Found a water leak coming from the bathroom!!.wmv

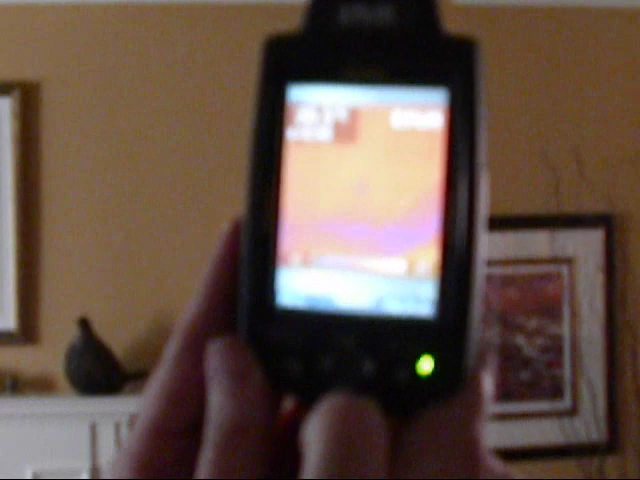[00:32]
Where it's blue here, it's darker.
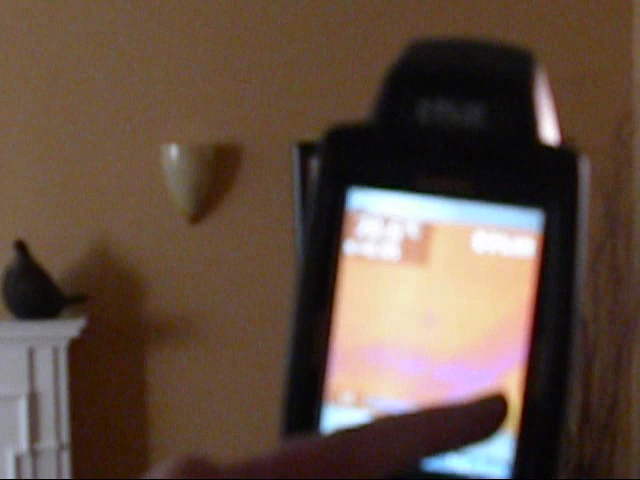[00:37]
What has happened here is the water has traveled across
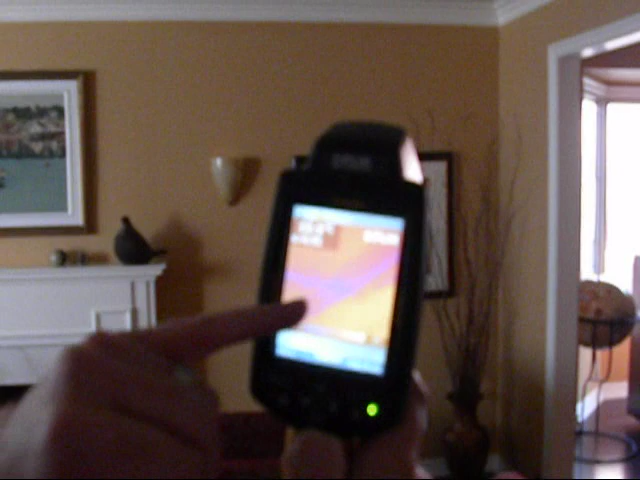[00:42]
the ceiling and has started to pool in this area.
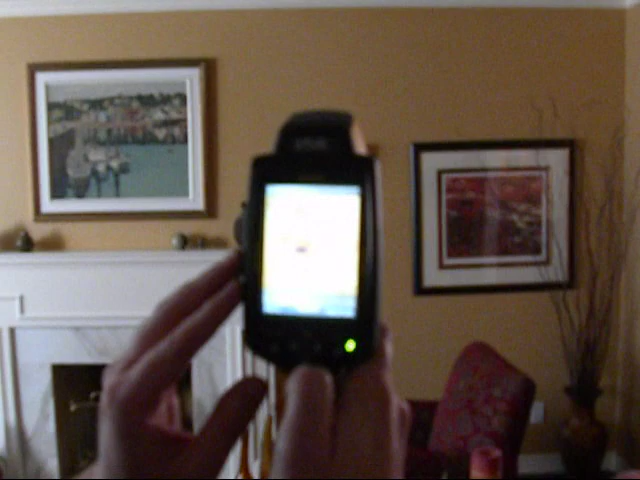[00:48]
This is the one situation we came across and then there's a potential another area where
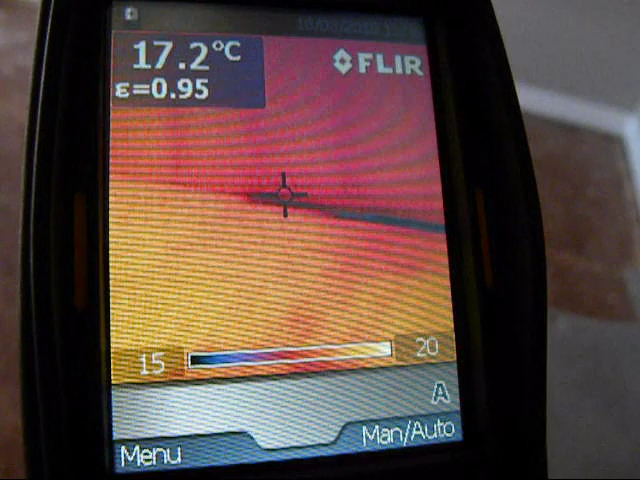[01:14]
On screen: spot 17.2°C
You see the image here where it's darker? So we've got a water line here and it just traveled along,
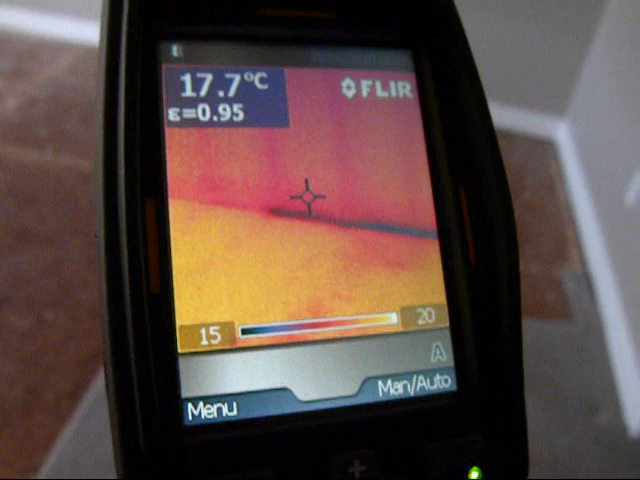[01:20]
On screen: spot 17.7°C
okay, into the corner where we know that there's a bathroom in behind there where it was leaking.
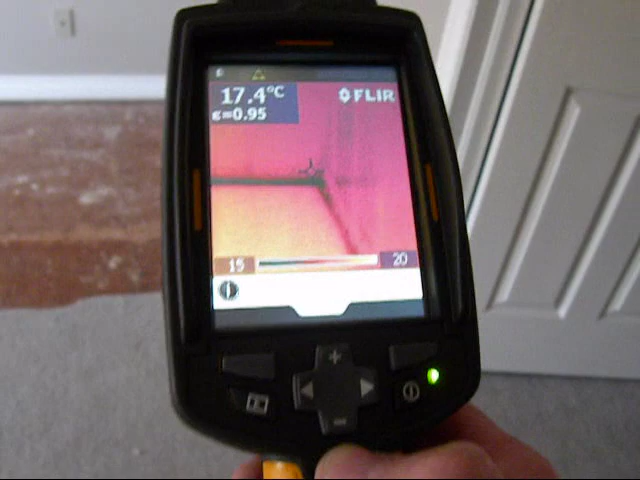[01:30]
On screen: spot 17.4°C
But then we have it where it starts pooling on the floor here and that's how we got the call.
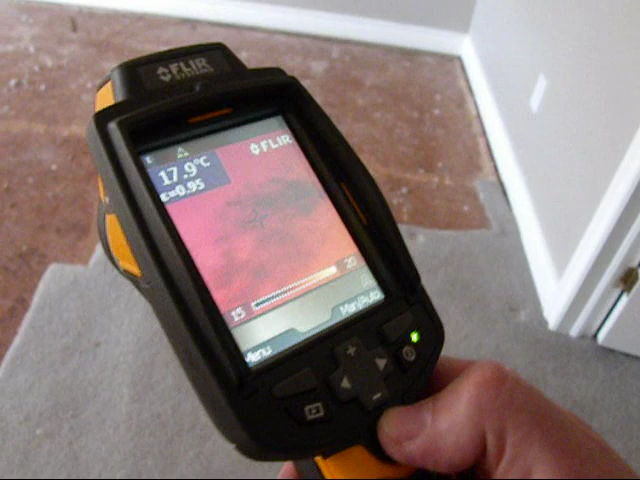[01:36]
On screen: spot 17.9°C
The carpet was all damp and stuff.